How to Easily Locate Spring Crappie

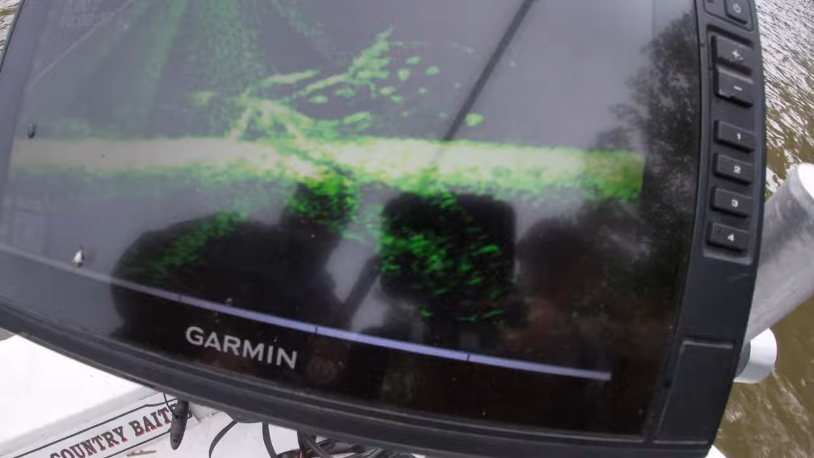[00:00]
Guys, that's what we're fishing right there. All right, Billy, there he is. Y'all don't never doubt me.